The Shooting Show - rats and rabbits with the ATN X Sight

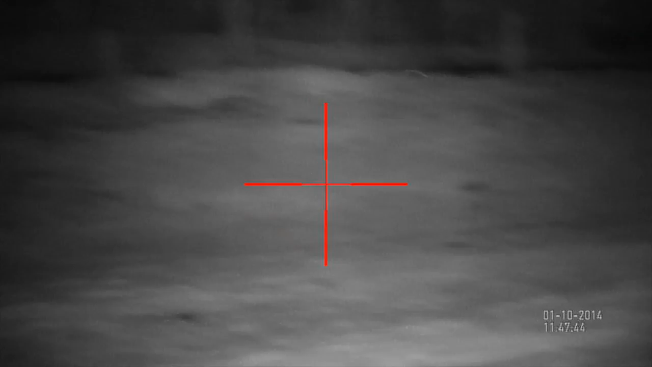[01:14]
In the UK, ATN are very much the new kid on the block,
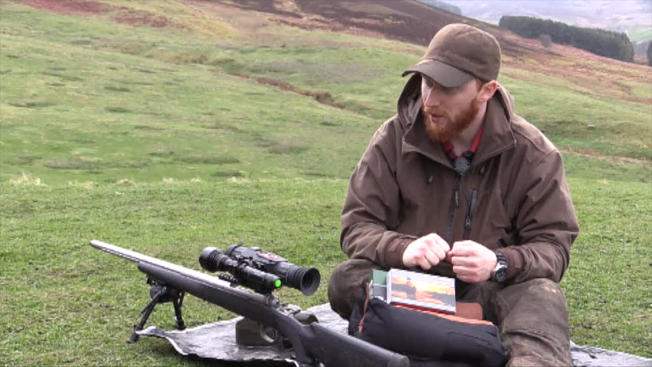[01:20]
but they are part of the new generation of night vision technology.
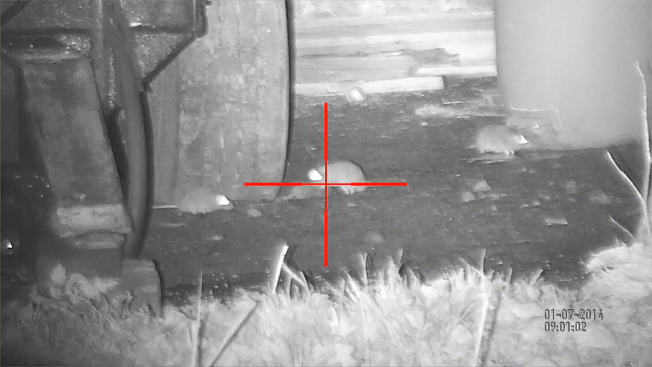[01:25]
This ATNX site is all the talk at the moment.
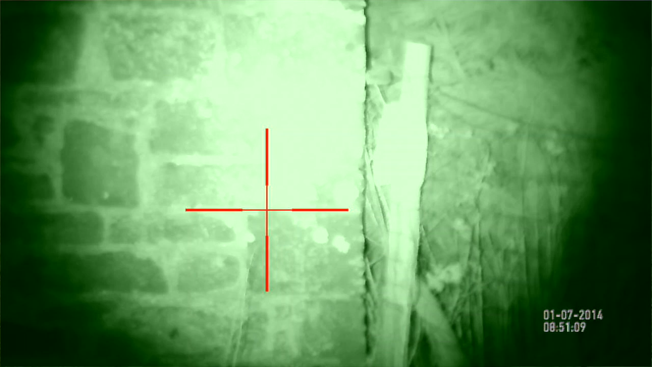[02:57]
So we've spared nothing here. I'm using a Nightmaster 800. It's pretty much the golden standard and the benchmark by which all others are based.
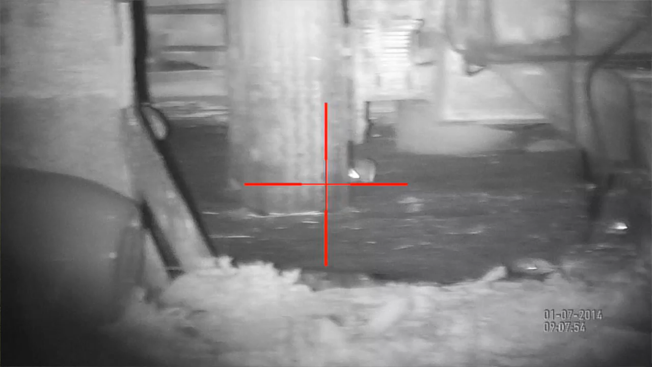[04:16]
We were positioned on the front of my Land Rover about 25 yards to 30 yards away.
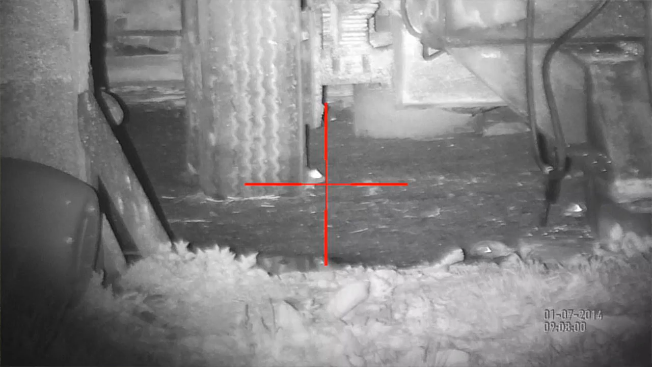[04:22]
Maybe even 35 actually for some of the rats at the back of the barn. And we were rolling them over left, right and centre. And it gives you an idea of the clarity of the images from what you can see of the rats that we were shooting.
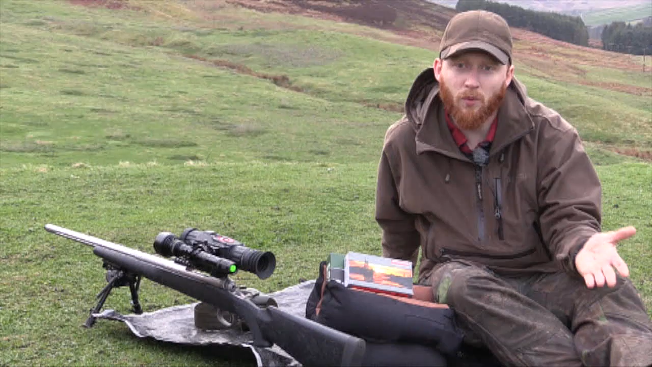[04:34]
We shot both green and white light.
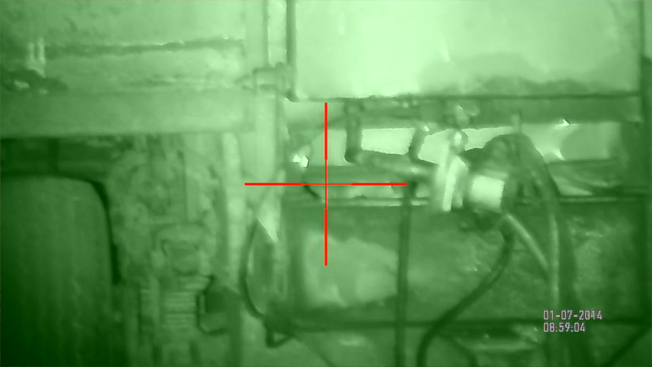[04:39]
Depends what your preference is. Personally, I prefer looking at it in white light. I think you just get a slightly clearer image. But as with any of these digital night visions, it's very important to take the time to tweak the brightness of your settings and the contrast.
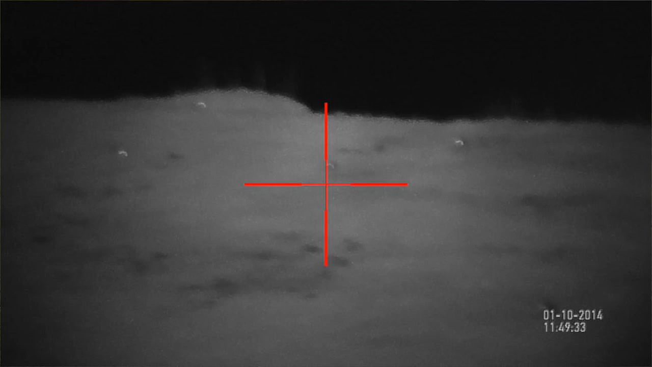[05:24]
But what it will do with the on-screen footage is show you what you can see at certain ranges. 100, 200, 300 metres. And just how clear it is with it zoomed back,
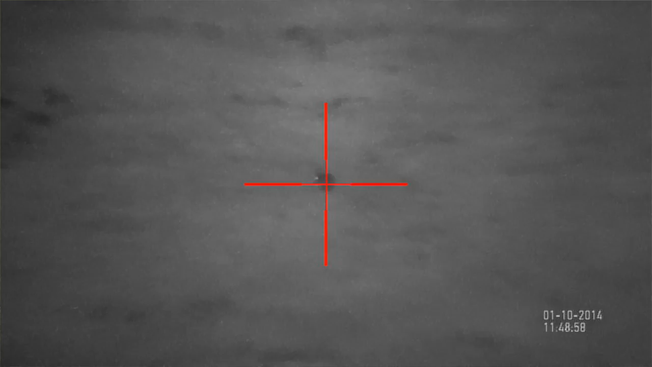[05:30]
zoomed in, so that you can appreciate exactly what you would be able to see. In terms of operation of the unit, it's very simple.
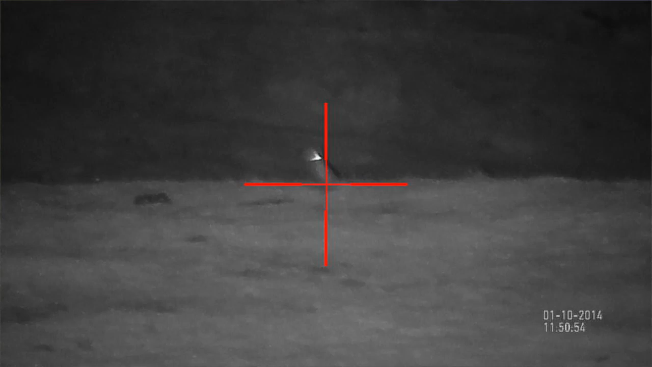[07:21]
You can get a very good idea of how well the unit works by what you can visually see. And in terms of the menu settings, they're fairly straightforward.
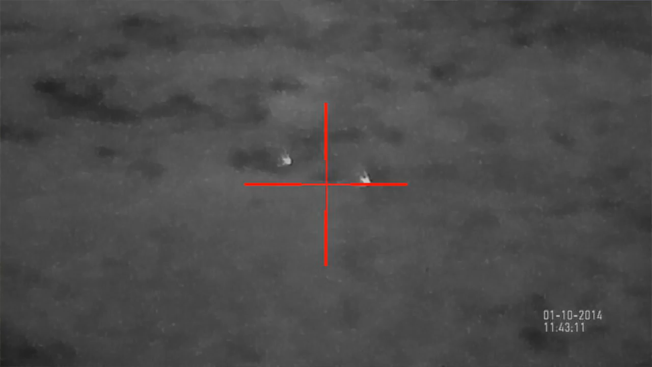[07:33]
Zeroing is very similar to a lot of these digital units. I didn't have any issue with that at all.
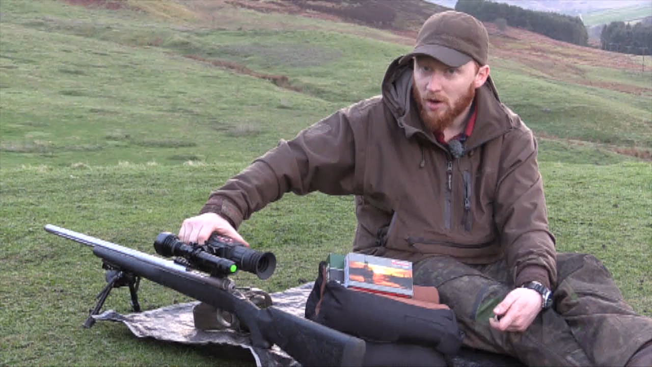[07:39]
You've got your standard one shot zero that most of these units offer. And although I've shown you on the app how to adjust things and what can be adjusted, it can all be done on the unit itself.
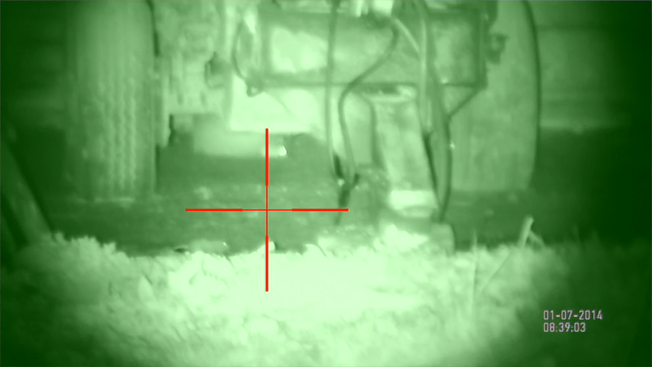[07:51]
It's just that I can't show you that with the video output, which is why we've done it with the app being videoed instead.